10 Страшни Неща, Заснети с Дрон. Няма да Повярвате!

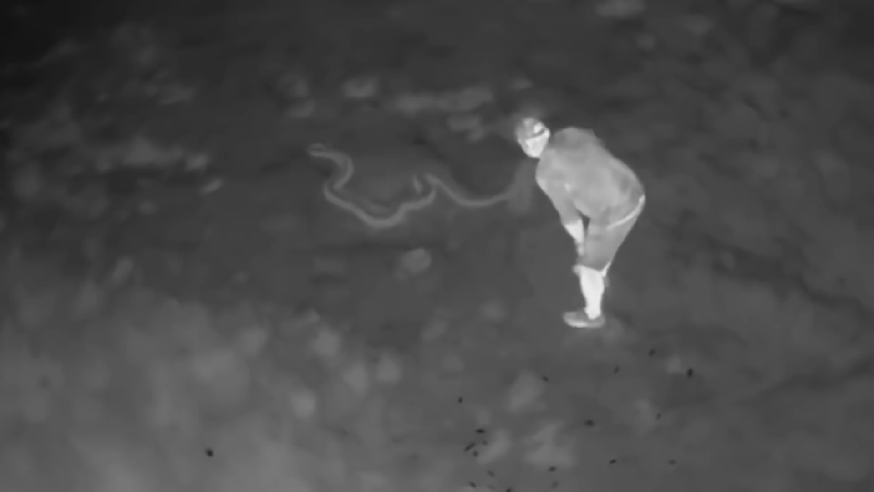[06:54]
който значително ускорява откриването на питони и този
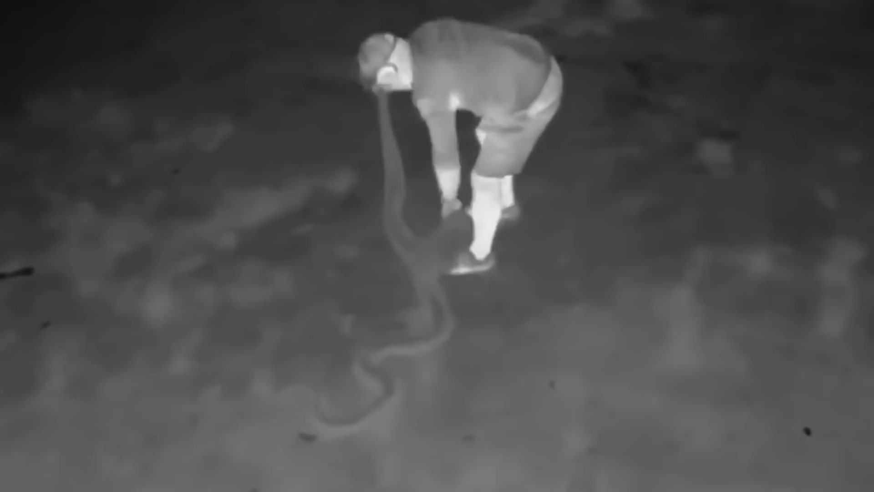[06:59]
дрон е обрудван с ефект термокамера Тези кадри, които виждате са наистина плашещи